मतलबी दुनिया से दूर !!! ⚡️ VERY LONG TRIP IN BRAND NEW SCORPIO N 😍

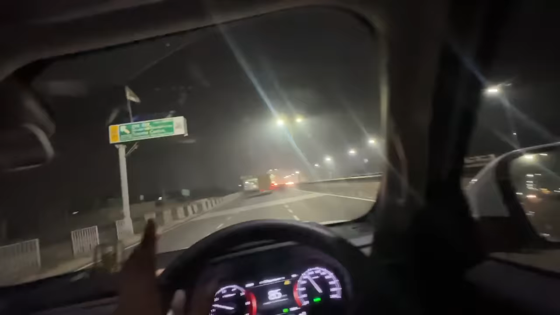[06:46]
ओडी दुनिया पर के शोरूम दिए लग जाए में इस मेन आईवे पे शमझे नाप करनाल पॉँच चुके हो पानी पानीप तो पूल से निकल जाता है
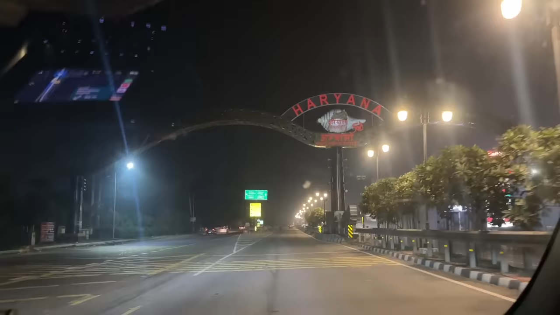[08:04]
अब भाई टाइम देखो आप साड़े बार हो
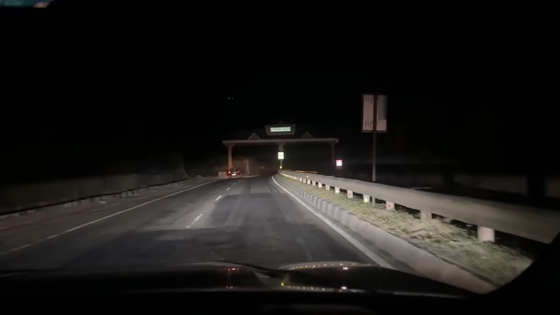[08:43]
वाई यहांट करने जा रहे है रात के दो बजे हिमाचल प्रदेश कर देखें आपको जो बड़ी
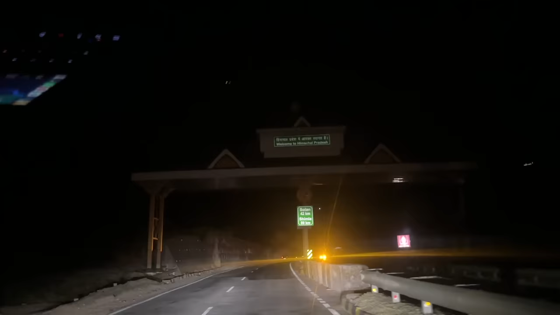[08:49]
सीमा चलवाल भाई तो पैचान रहे होंगे यहां है लग रहा है ग्रीन बोर्ड पर भाई इसकी लाइट इतनी है
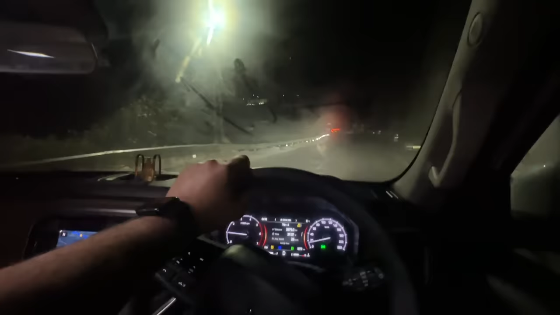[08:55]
तो भाई अब बजगे चार बज़ के सोले मिंट भाई तो अपने सो रहे हैं दोर पीछे अब
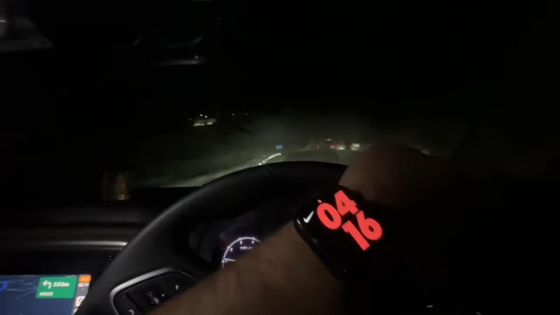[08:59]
बोजगे हम सिम्ला क्या है सिम्ला में देखो कुछ �
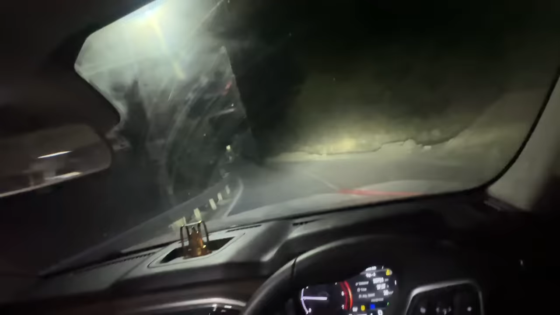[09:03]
बरफ के नाम पर भीवी ना है यार बरफ देखाओ आगे से ले फिर नारकंड रामपूर साइड